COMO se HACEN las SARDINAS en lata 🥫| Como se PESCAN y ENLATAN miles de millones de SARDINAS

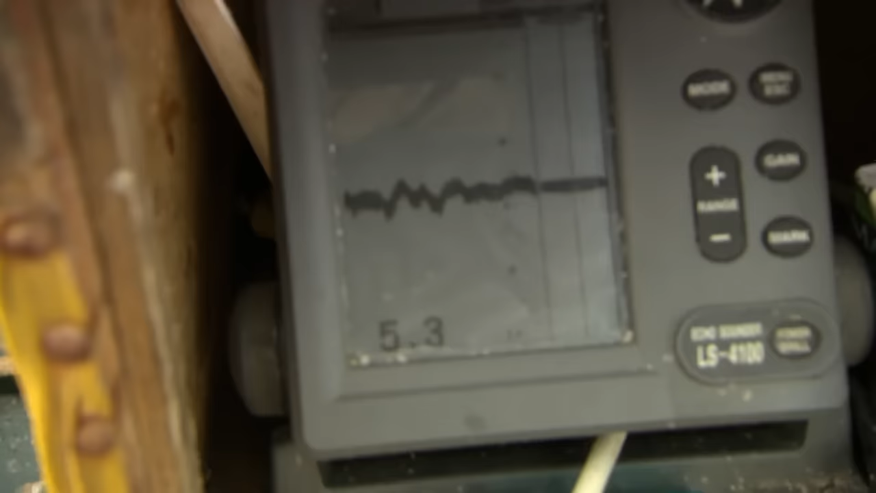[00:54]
Los barcos llevan a bordo un sonar que emite señales de audio al mar y rebotan si hay algo oculto bajo la embarcación. Cuando descubren un banco de sardinas, deben actuar rápido.